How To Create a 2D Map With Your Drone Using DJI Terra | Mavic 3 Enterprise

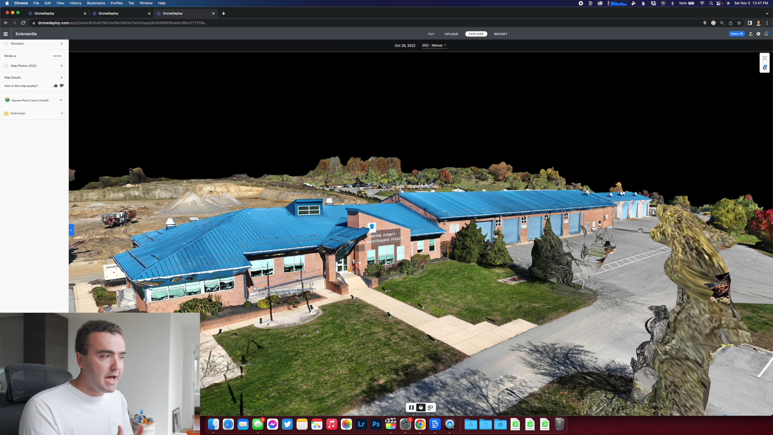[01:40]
There's also great processing platforms that have the ability to also plan automated missions, but those companies usually only make software. They don't actually make the hardware, the drone that's flying.
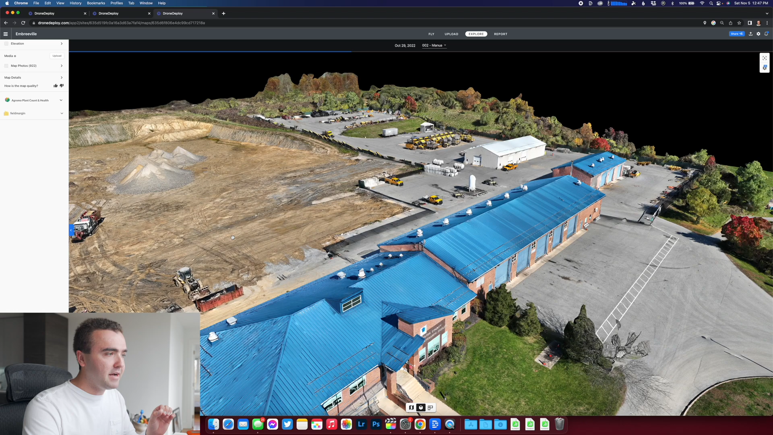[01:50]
So you still need to find an aircraft that is suitable and compatible with that software. This is why DJI's pipeline for making a map from start to finish is an effortless experience.
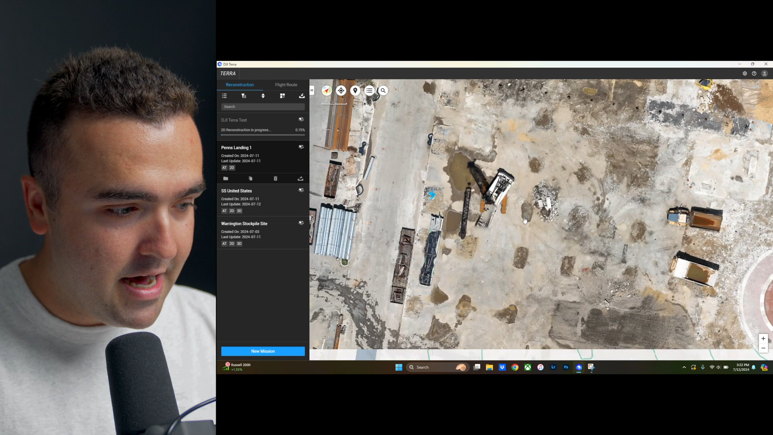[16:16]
I'm going to go ahead and I'm going to select the map again. So I'm going to double press on it.
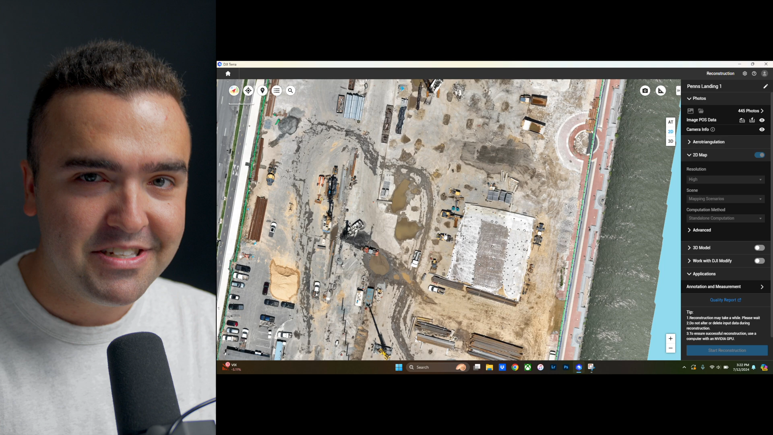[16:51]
So it's cool that we now have this snapshot, almost like a Google map view of what this looked like at the time of when it was captured. They're also going to be adding a cap over the highway here. So you can see that they're starting to do some highway work over here as well. This is where it's going to connect to the street.
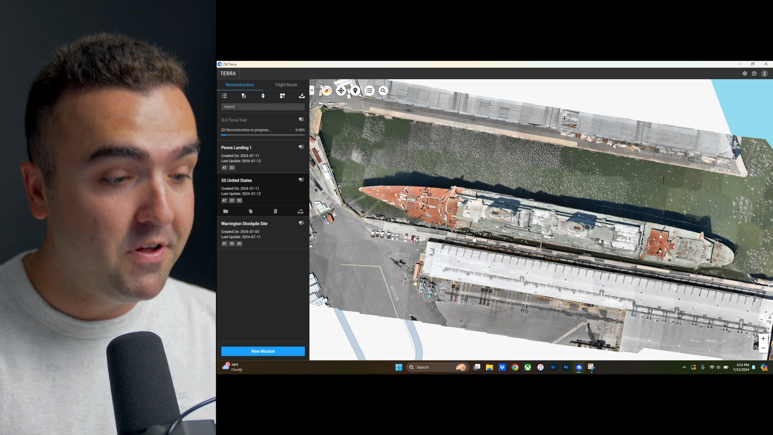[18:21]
It's docked down in South Philly. From here, if we go ahead and jump into our mission, we've already got the 3D model loaded.
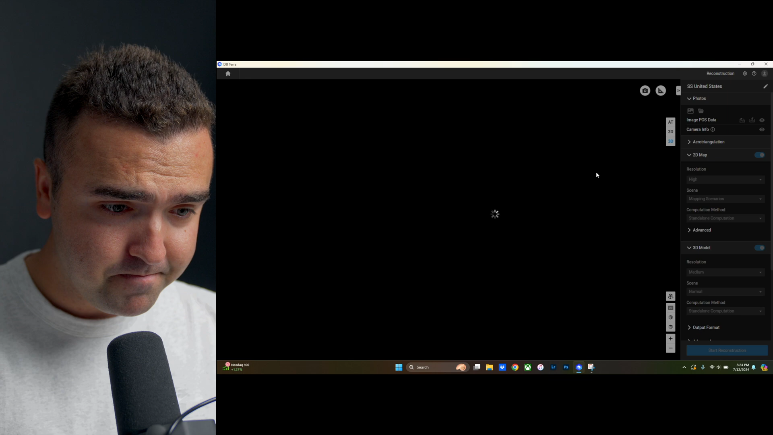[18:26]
You can go manipulate and look around at this all you want.
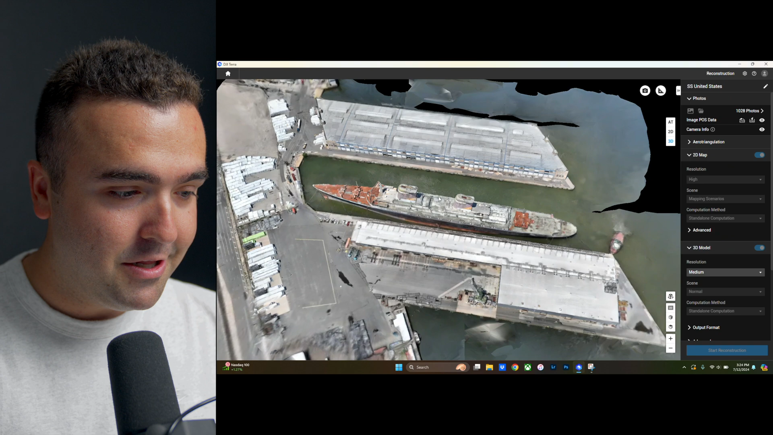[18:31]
This looks awesome. I mean, look at the fidelity of the ship, all of the intricacies of the different ironwork and the different ships, I mean, or the different decks.